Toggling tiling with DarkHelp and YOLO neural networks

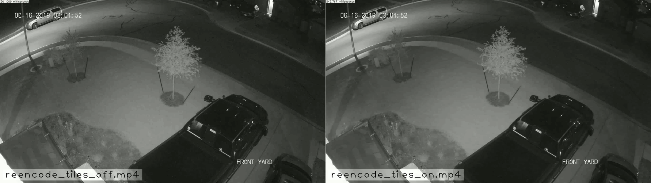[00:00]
As you can see from the settings here, this particular neural net was trained with both resize and tiling turned on. So the neural net can be used either way. The left side is with tiling off, right side is with tiling on. You'll see that as the person walks across the screen here, there's several places where when tiling is on, you can see two bounding boxes instead of one.